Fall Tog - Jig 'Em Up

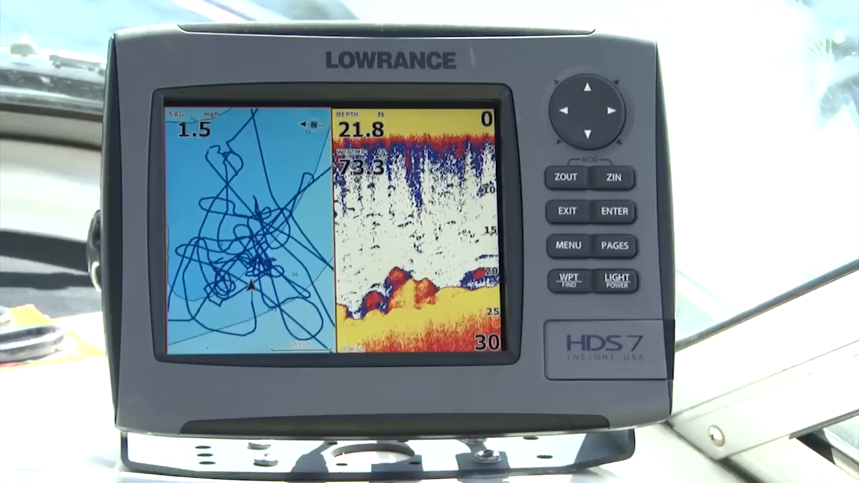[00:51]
On screen: depth 21.8 ft
We're looking for those high boulders, real thick, nice rocky bottom, which is going to hold the blackfish. So what we're going to use here is a marker buoy.